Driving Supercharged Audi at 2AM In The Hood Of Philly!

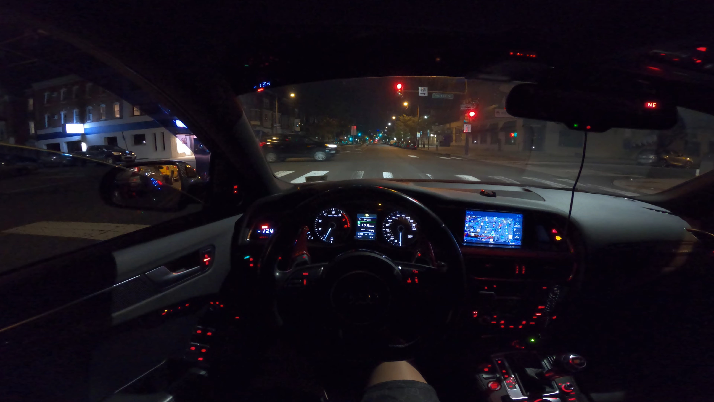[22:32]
Damn, is that me? Well, yeah, I'm the only one on the road right now.